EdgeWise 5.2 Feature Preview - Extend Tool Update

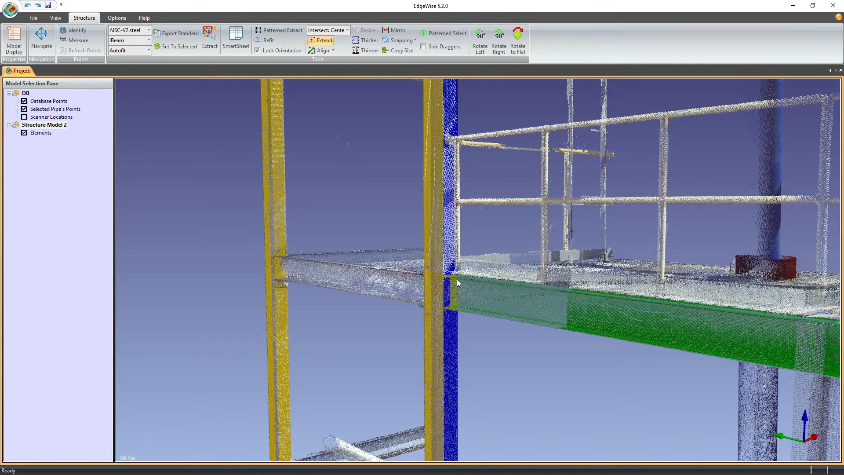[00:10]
When hovering over a valid target surface, a preview of the resulting extension is now shown on screen. Yep, it also works with multiple selections.
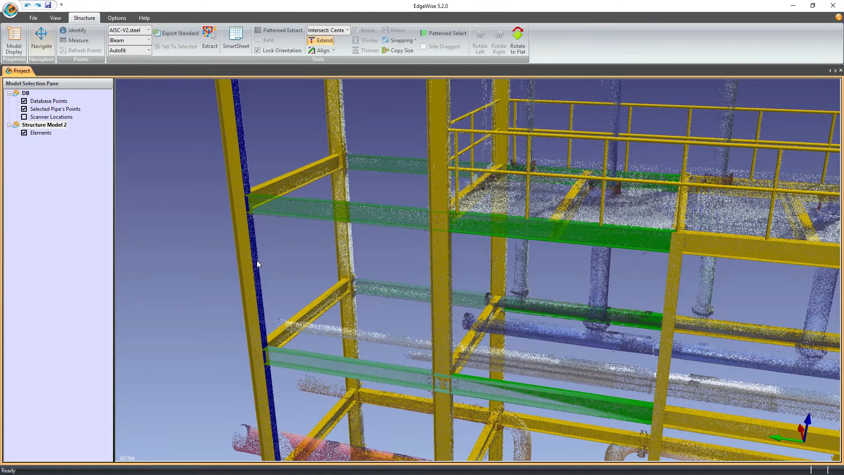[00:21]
Xtend is the first of hopefully many tools to receive a preview. Our hope is that these previews will make modeling with Edgewise as fast and intuitive as possible.